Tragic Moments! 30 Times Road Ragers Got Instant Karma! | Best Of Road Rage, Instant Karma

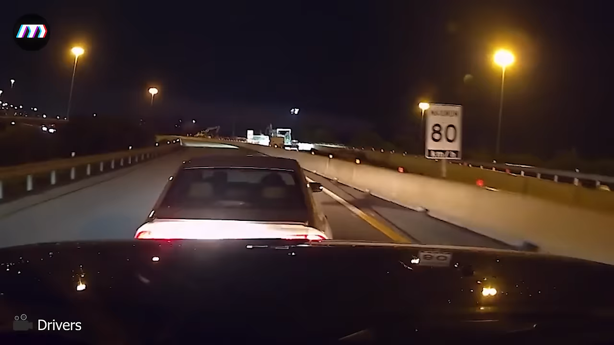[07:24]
Do you think the car driver was consciously checking his brakes? Please leave a comment with your opinion. Respectful and decent person.